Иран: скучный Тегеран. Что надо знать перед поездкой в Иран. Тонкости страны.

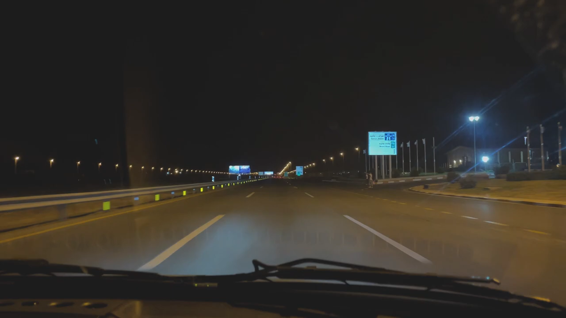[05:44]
после почти 4 часов полета нас встретил слабо говорящий по-английски, собственно, как и мы, водитель. Вид его машины не совпадал с той скоростью, с которой он помчался в сторону нашего отеля.